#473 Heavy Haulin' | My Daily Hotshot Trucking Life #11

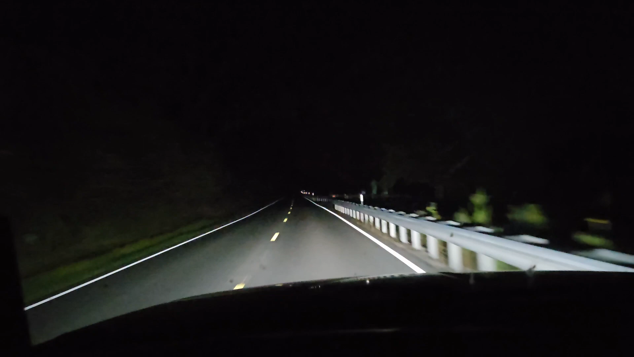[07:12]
and everyone complains about how hazy and unattractive the headlights are in this but it's a good set of bulbs and this isn't even high beams anything is possible high beam low beam other than looking terrible they're perfect I'm on a